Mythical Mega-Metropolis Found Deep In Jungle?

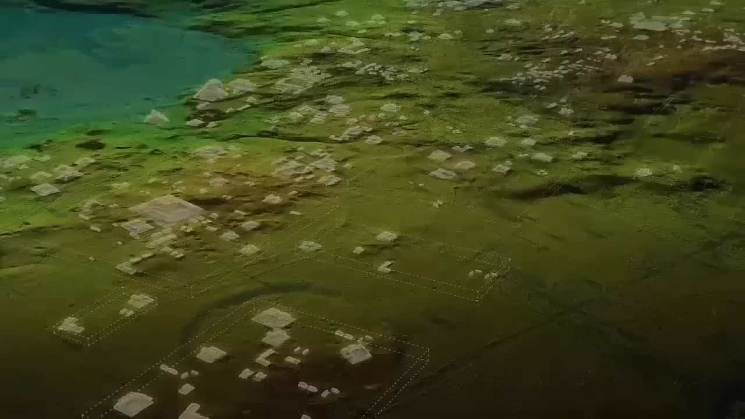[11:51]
Although some clearings dotted within this landscape have been spared, somehow avoiding the suffocation of trees, it has been discovered that these sites, long argued as separate sites of habitation,
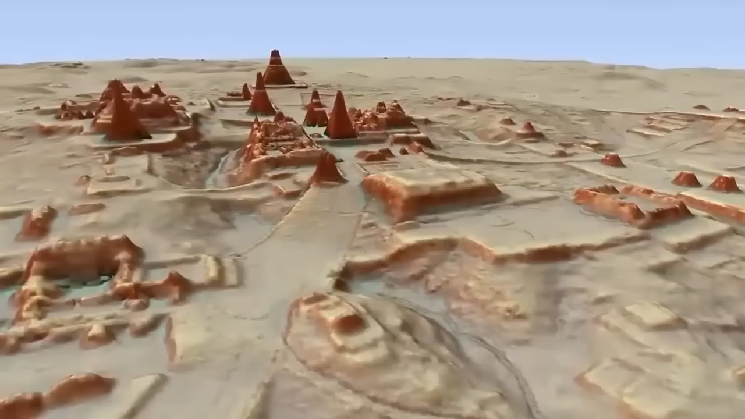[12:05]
were, in reality, once part of the same gigantic city, one of unimaginable size and complexity,
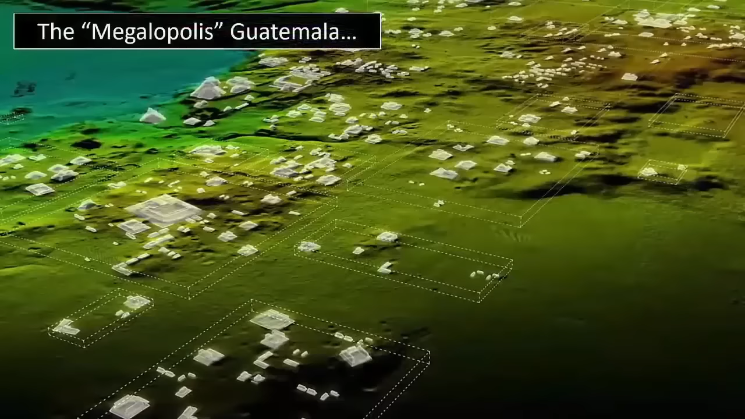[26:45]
Although some clearings dotted within this landscape have been spared, somehow avoiding the suffocation of trees,
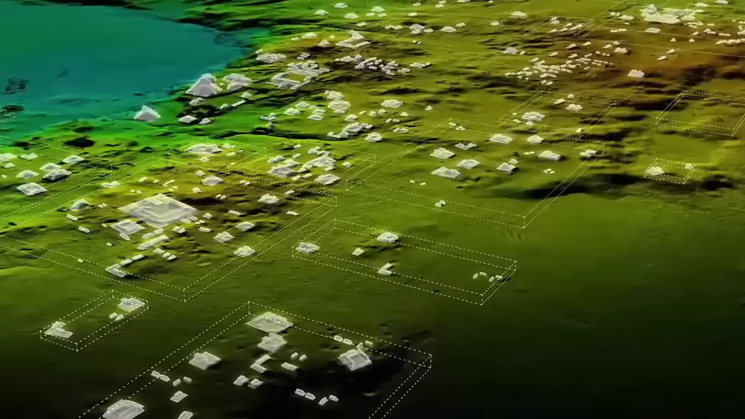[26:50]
it has been discovered that these sites, long argued as separate sites of habitation, were, in reality, once part of the same gigantic city, one of unimaginable size and complexity,